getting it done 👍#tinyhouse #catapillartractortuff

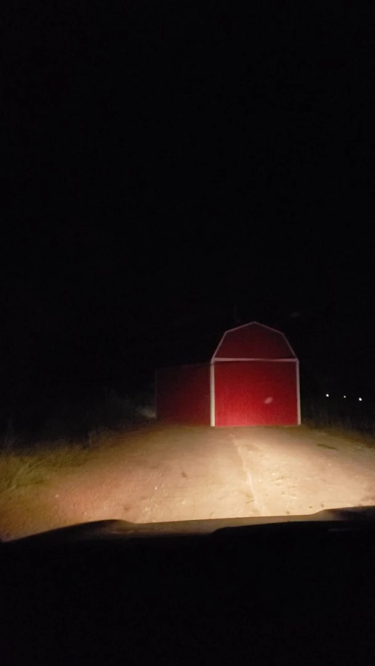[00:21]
But we are all of like, we're right by the pole. I can see reflections of, what do I see?